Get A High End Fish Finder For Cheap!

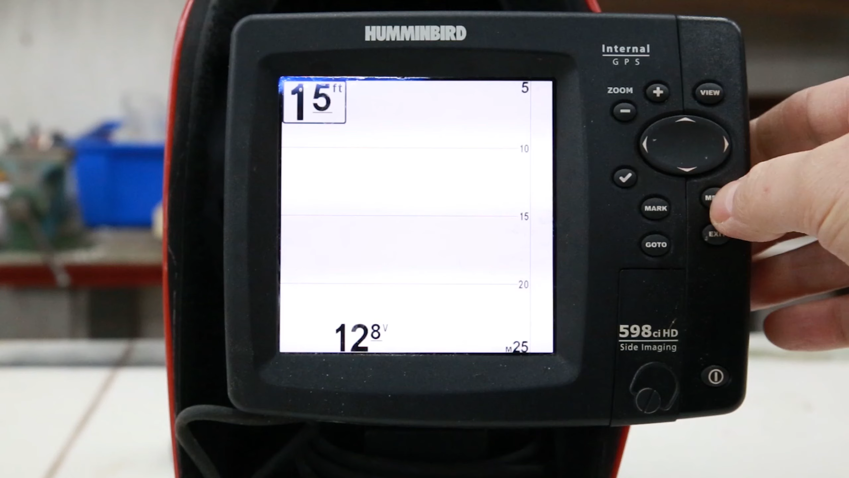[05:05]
On screen: depth 15 ft
If you scroll way to the bottom, you'll see a menu item that says ice fishing mode.
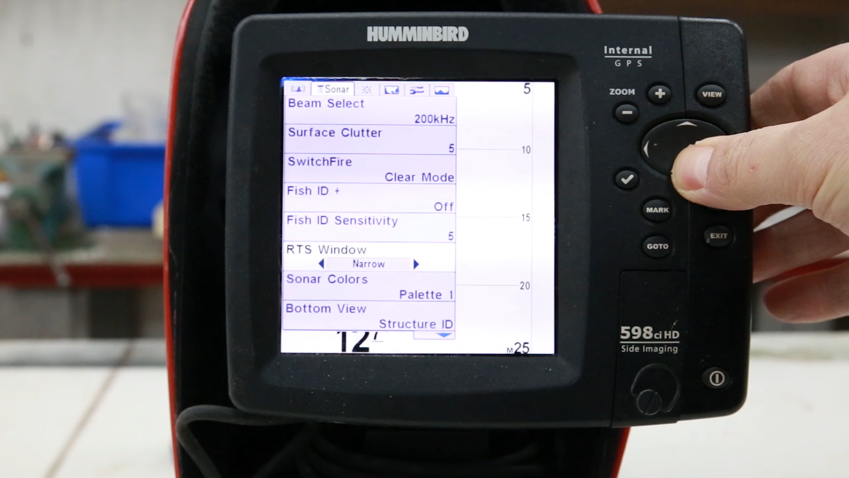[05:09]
You just turn that on and then it works a lot better for ice fishing.
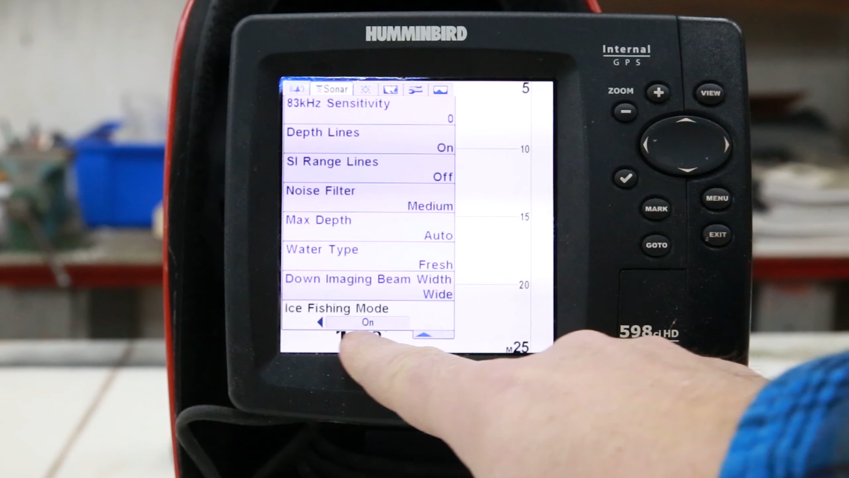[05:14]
And then you have another option of selecting which beam you're gonna use. Mine has a 200 kilohertz and an 83 kilohertz beam.
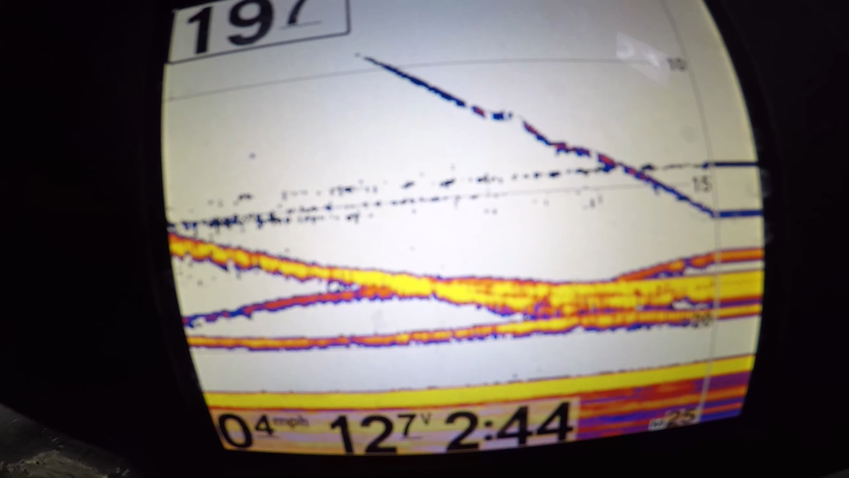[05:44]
So I generally just use the 200 kilohertz and it gives a nice, clean, easy to read screen.